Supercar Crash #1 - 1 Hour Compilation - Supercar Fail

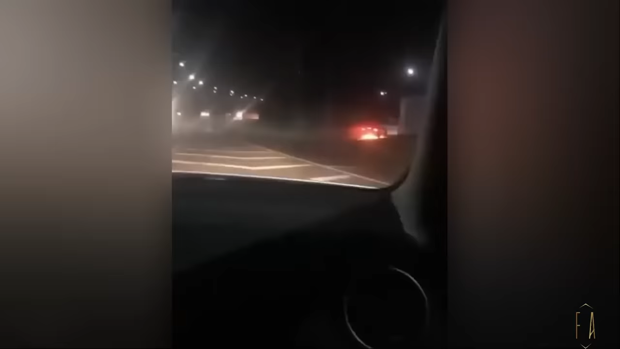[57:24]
Pera, vamos ficar desse cintor. Para o carro, mas o para longe, para longe. Para longe, que tem óleo até aqui, seu amigo.